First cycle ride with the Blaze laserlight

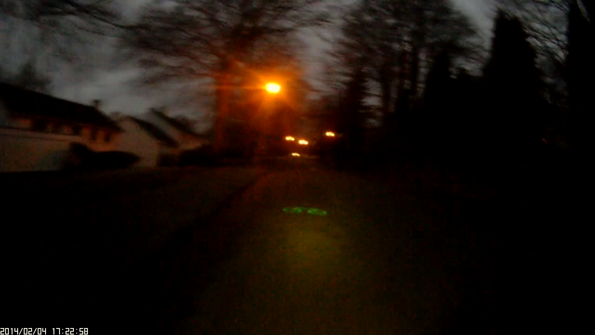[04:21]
Whether people in the cars or on the pavement see it, I'm not sure. Well, I see it, but when they figure out that it's actually a picture of a bicycle, I'm not sure.